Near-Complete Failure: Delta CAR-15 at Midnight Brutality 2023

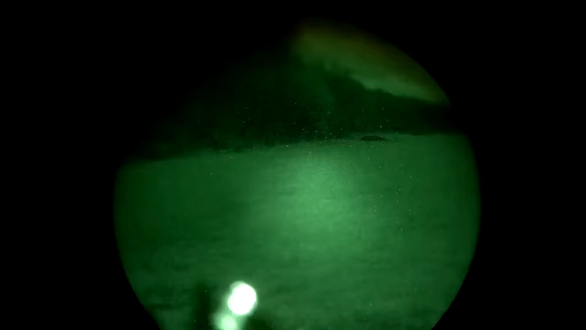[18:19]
Hit the light, and this time I have to engage the middle target.
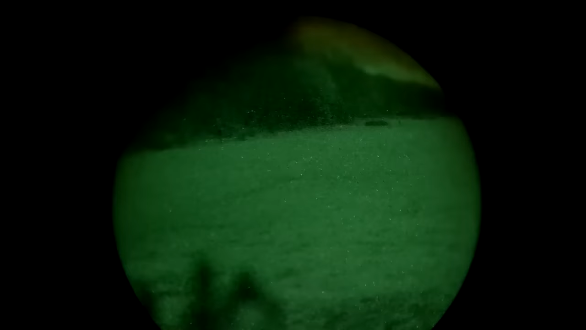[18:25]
There we go. So, this stage is actually going remarkably well.
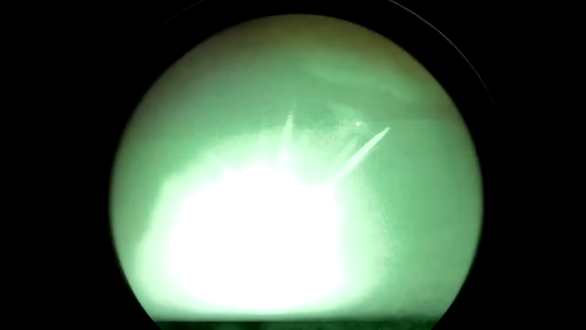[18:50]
I have better visibility through my nods. I'm actually able to see the targets a lot better. Now, that farthest target was still a bridge too far for me.
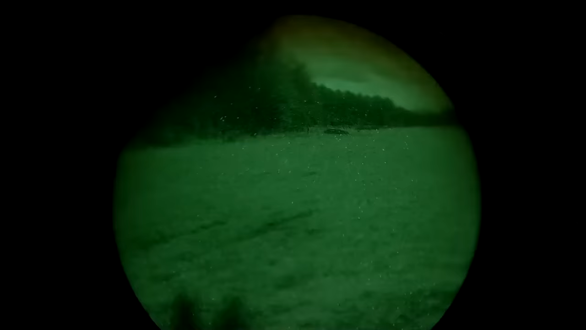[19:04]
Did I? Did I? Okay. You can see the target there. The dot's bigger than the target.